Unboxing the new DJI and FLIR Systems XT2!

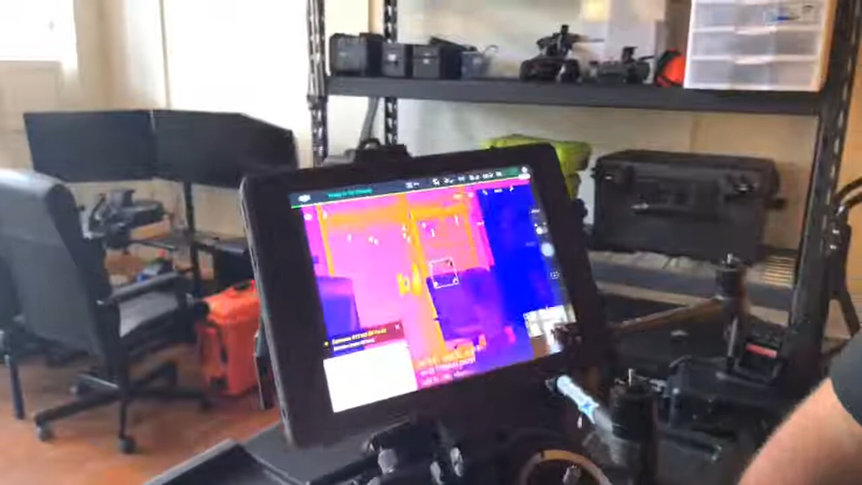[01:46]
Alright, so one of the cool things about having both the daylight and the thermal camera together on one imaging sensor is this mixed mode.
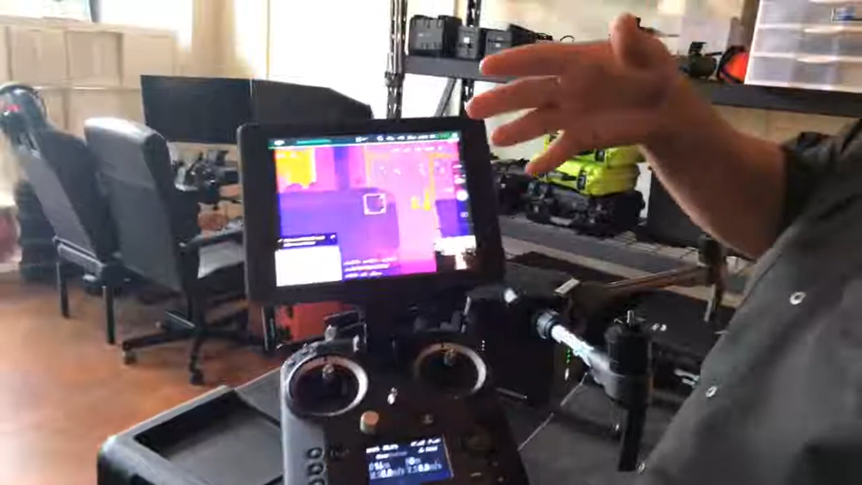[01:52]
So you can actually see it looks like a thermal image and then if you go into the settings here,
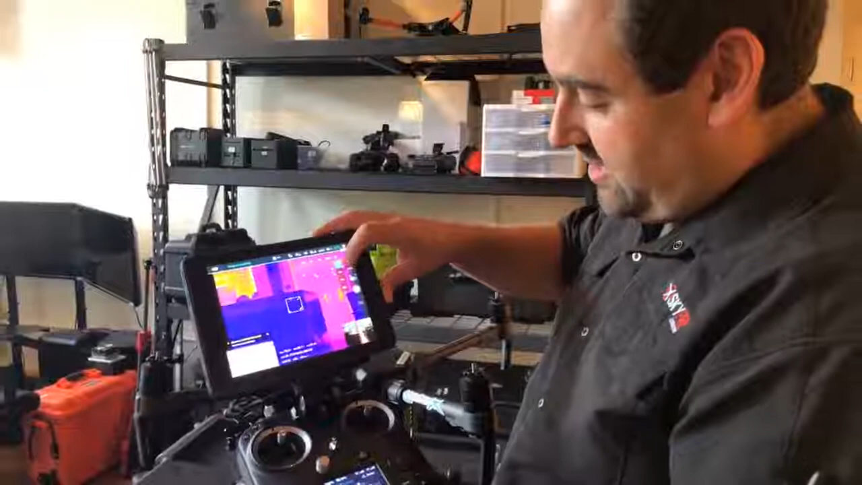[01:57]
you can change the gain and it'll show you lots of different types of detail on the daylight image as well.
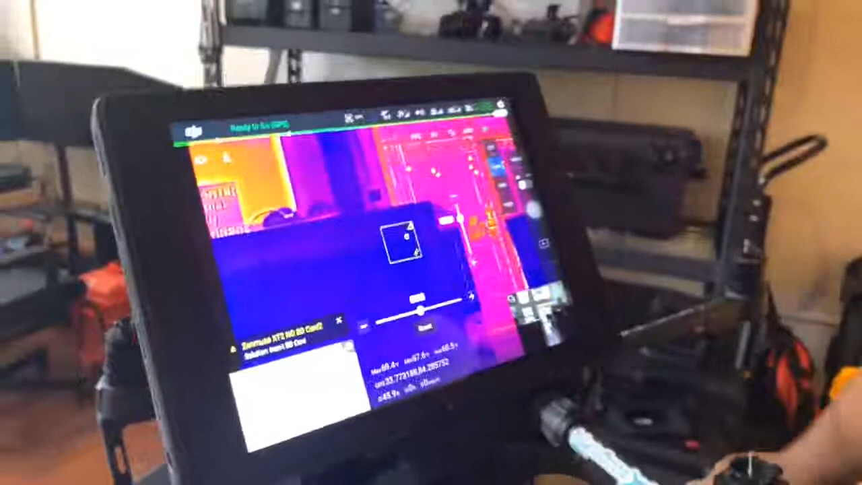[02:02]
So the first thing you're seeing right there, that's actually my reflection in the window over there.
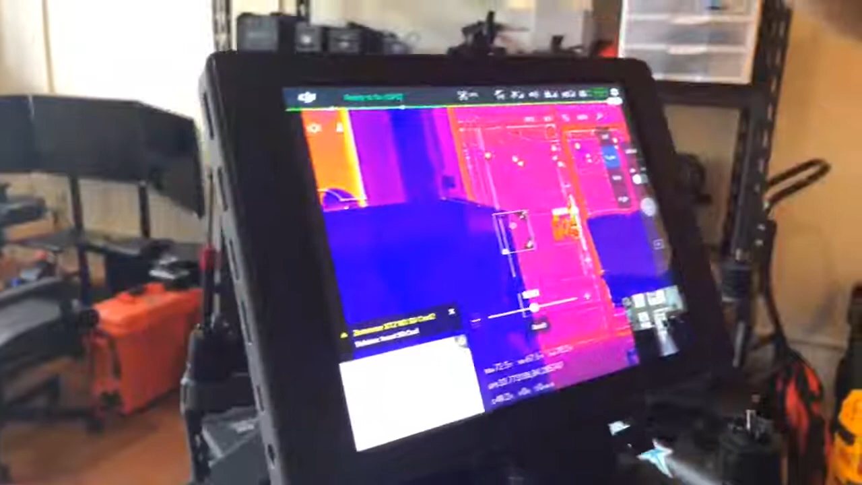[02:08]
You can turn it up to mid gain and high gain and really see the two images starting to mix together.
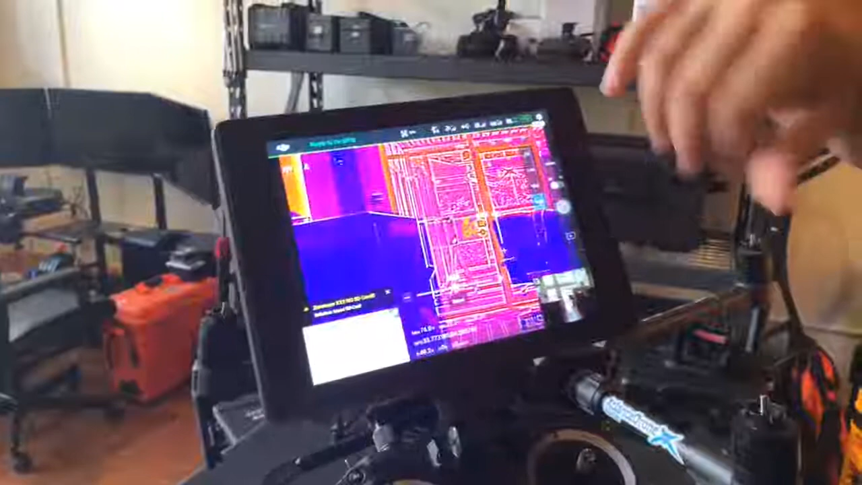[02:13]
So this is much more definition than we've ever seen on a thermal camera.
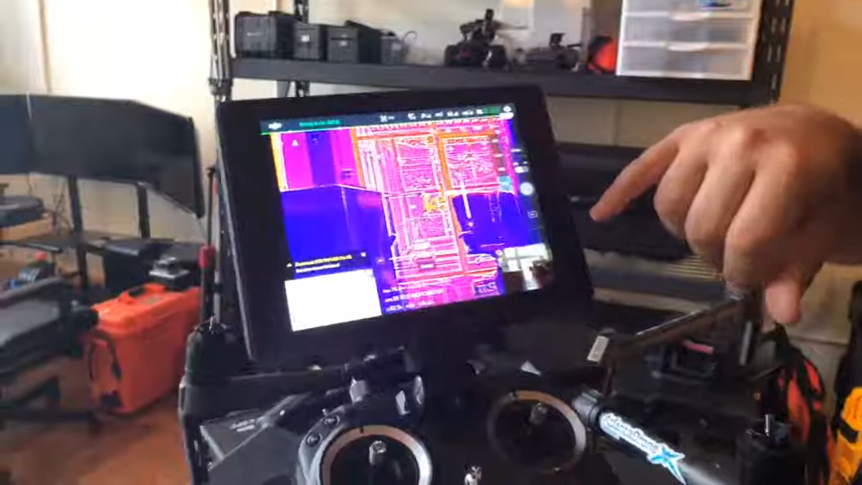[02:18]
You can actually see things that are outside the window. Of course we know that in pure thermal you can't see outside the window.
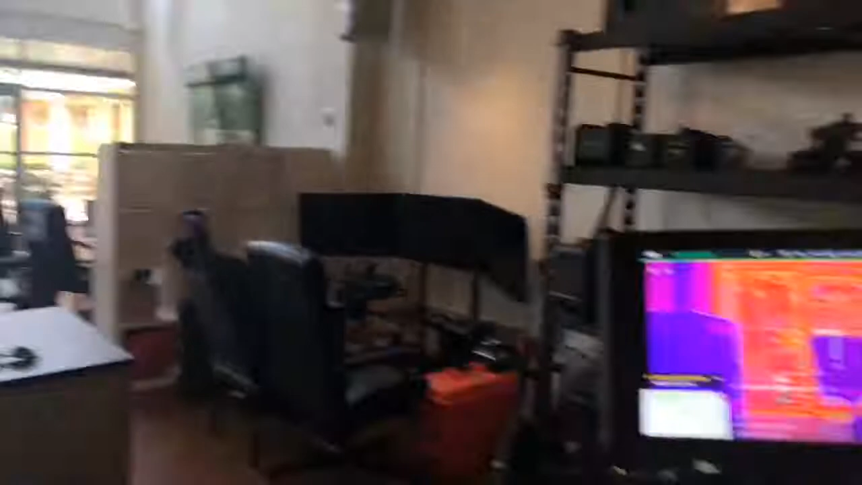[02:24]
So this is the cool part about mixing daylight and thermal together. If I turn off the gain, you'll see what a normal thermal image would look like and you'll see just the reflection of us here in the window.
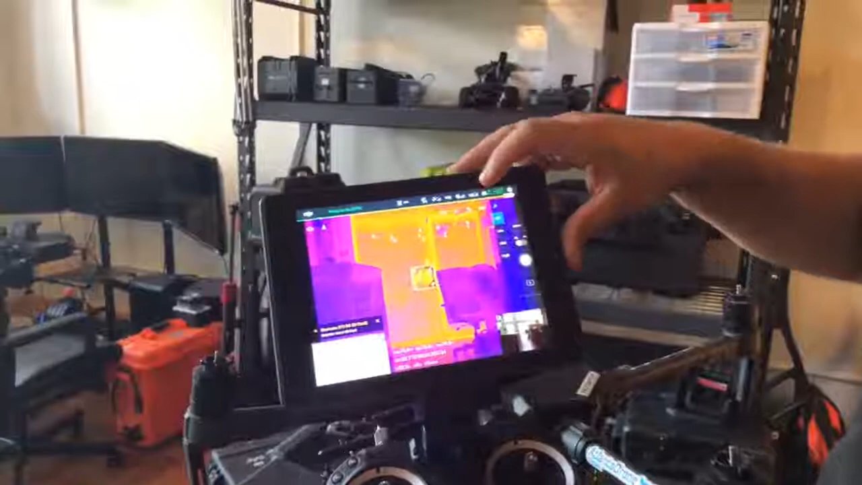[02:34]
So that's the multi-spectral mode or MSX mode. We go into visible mode. This is what the visible camera looks like.
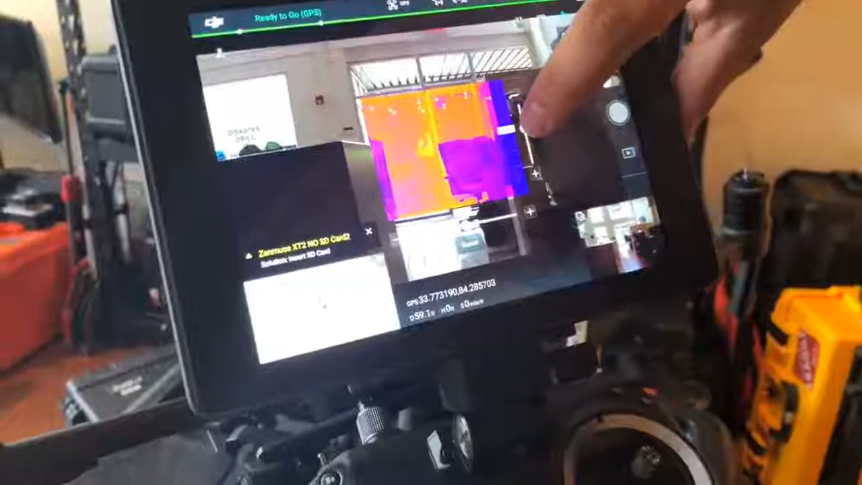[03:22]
And then you can move it around too. So I can have it in the right-hand corner there.
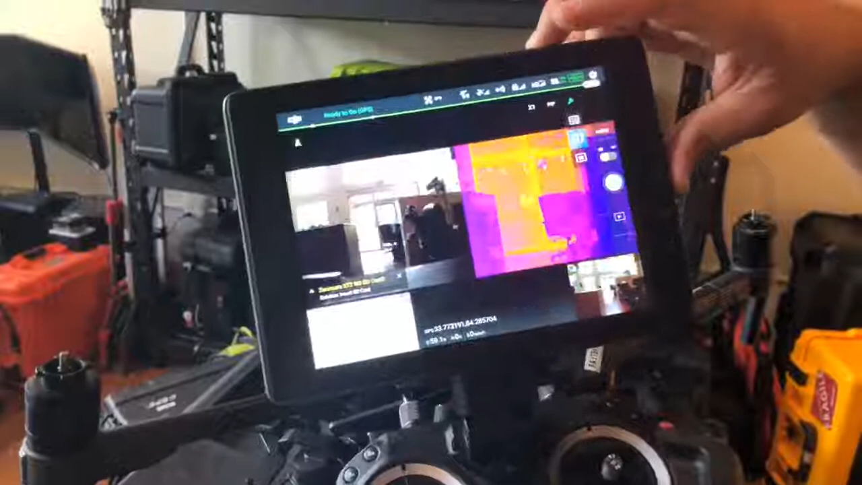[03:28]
We can also do a side-by-side image. So that's pretty exciting.
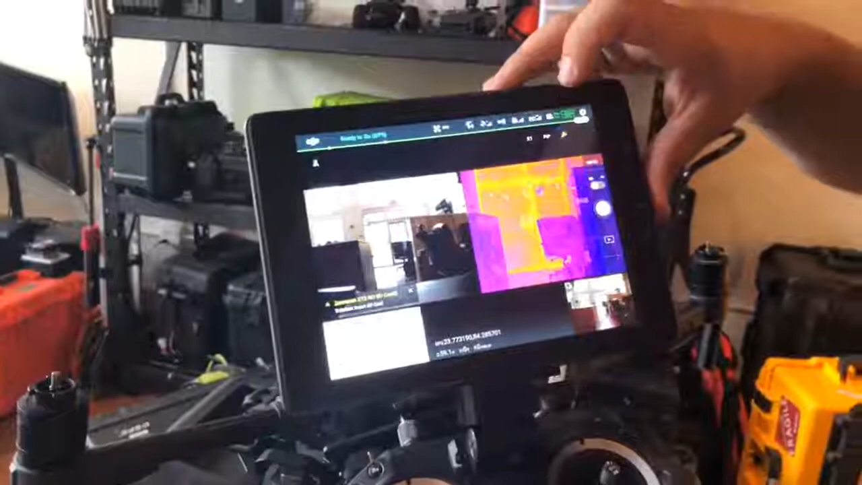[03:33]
Another thing we can do, turn that off there, in the blended mode,
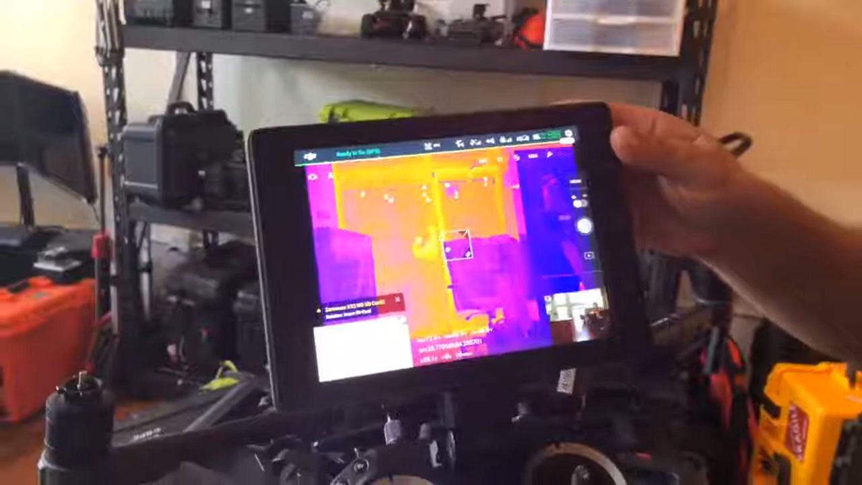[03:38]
in the multi-spectral mode, you see this little box here, and there's a little blue dot that's representing the coolest part of the image, and a little red dot that's representing the hottest part of the image.
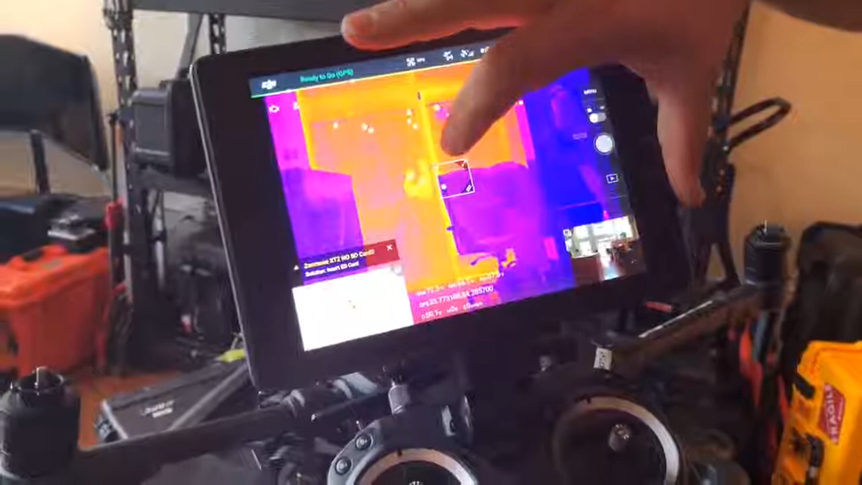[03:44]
So I can actually draw this box as big as I want,
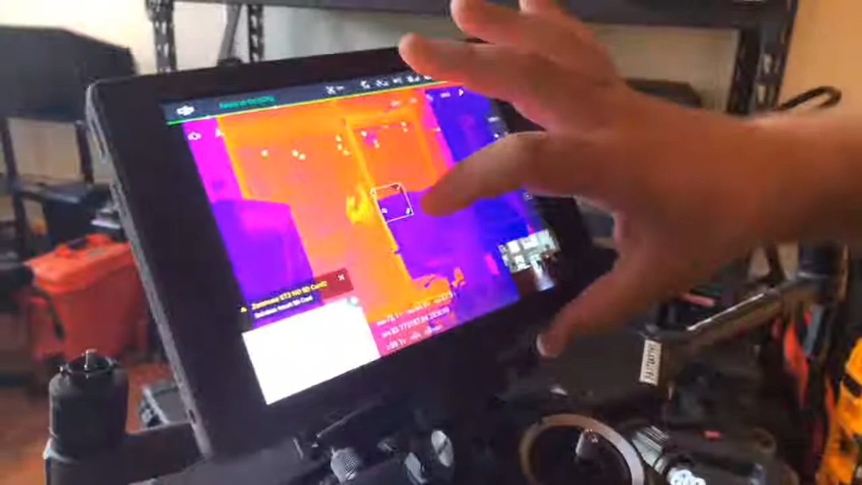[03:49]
move it wherever I want,
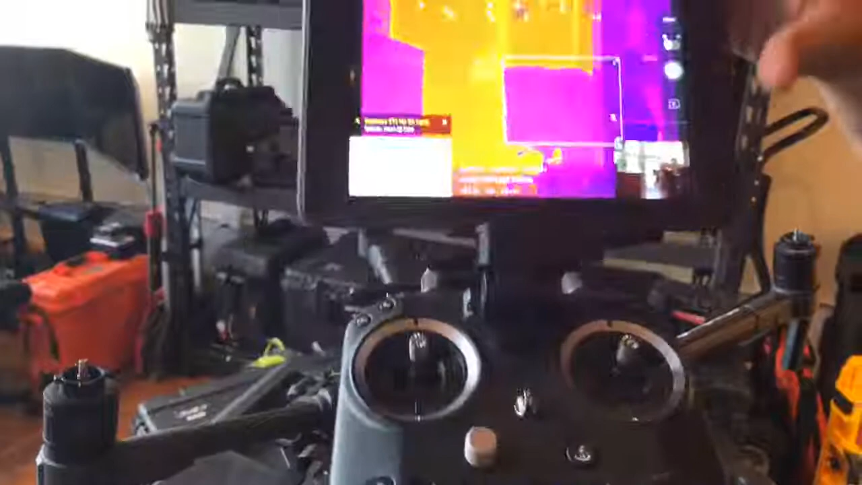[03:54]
and it's gonna show me within that box where the coolest part and where the hottest part are.
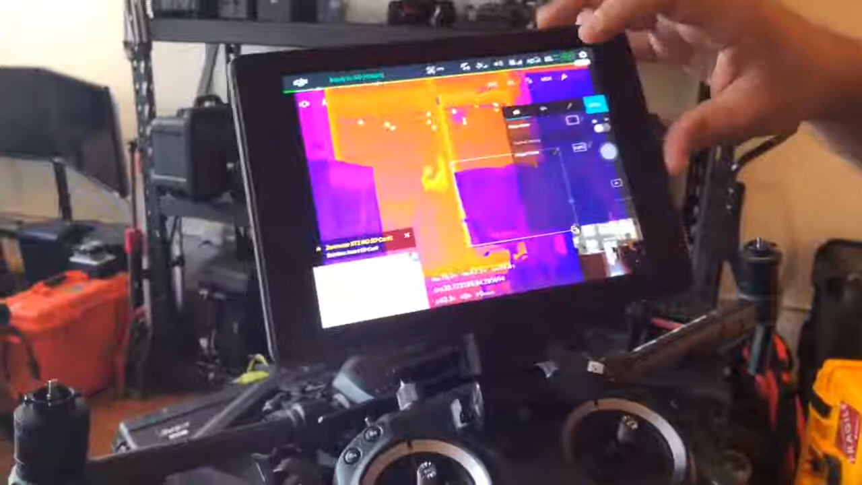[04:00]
The other cool thing that you can do with this, in the settings, you can actually turn on the temperature alarm.
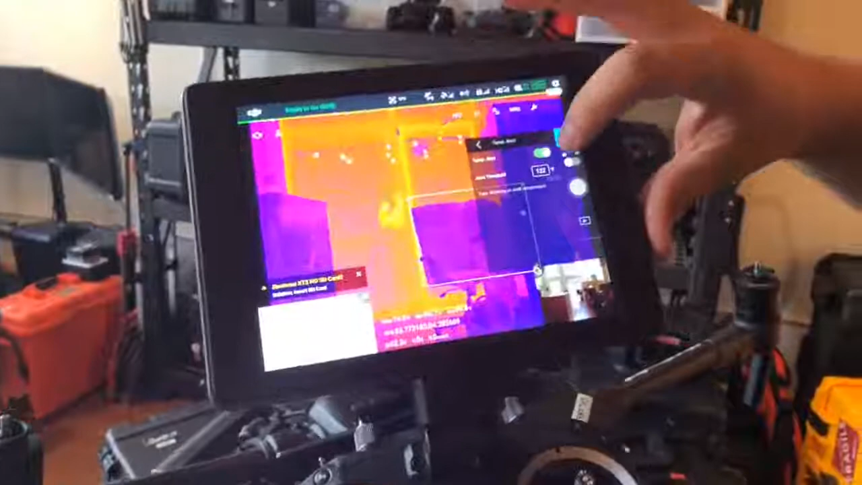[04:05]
Right now it's on and it's at 122 degrees. So if there was something in that frame that was 122 degrees, it would start alarming and it would tell me here at the bottom of the screen.